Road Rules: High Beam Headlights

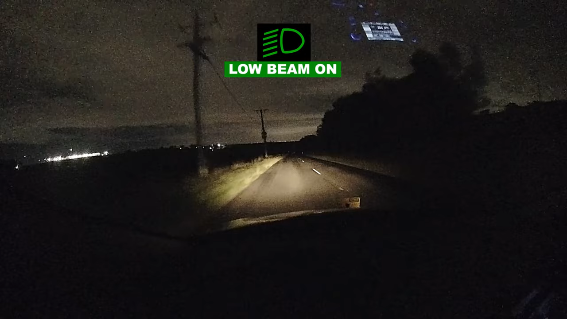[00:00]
Currently, the low beam headlights are on, but the driver then puts on the high beams so they can see further down the road. As the driver begins to see oncoming vehicles, they deactivate their high beam headlights. High beam headlights are bright and dazzling, so that is why the rule exists.
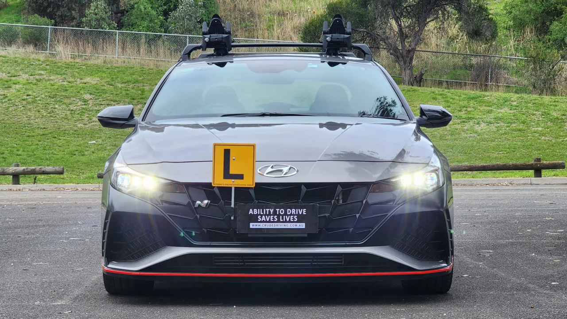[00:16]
If you wish to read the rule, pause the video.
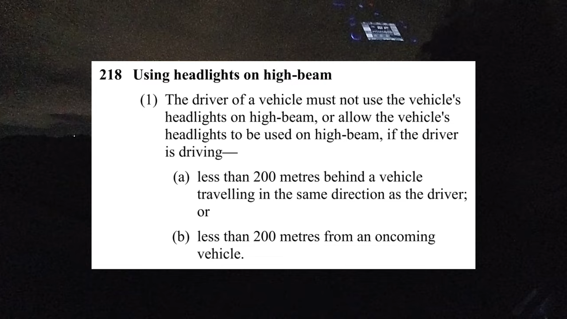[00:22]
High beam headlights are predominantly used at night time when there is inadequate street lighting. So although we can legally use our high beams in this video, it isn't really necessary.
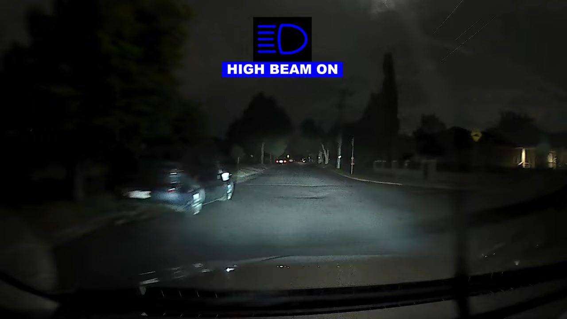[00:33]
One of the issues we see on our roads is people driving with their high beam headlights on illegally, like in this video.